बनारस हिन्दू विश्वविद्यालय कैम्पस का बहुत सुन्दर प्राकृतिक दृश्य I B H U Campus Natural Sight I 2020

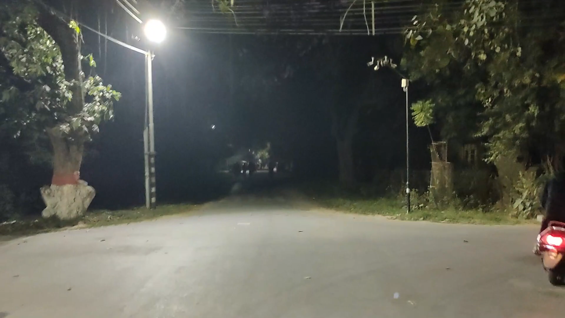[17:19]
दोस्तों सामने जो दिख रहा है वो है ये BHU का ही छोटा गेट है, हैदराबाद का छोटी गेट है वो।
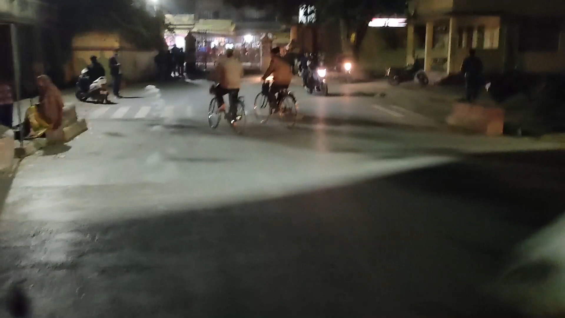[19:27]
पश्चिम और दक्षिण साइड में ये गेट है दोस्तों,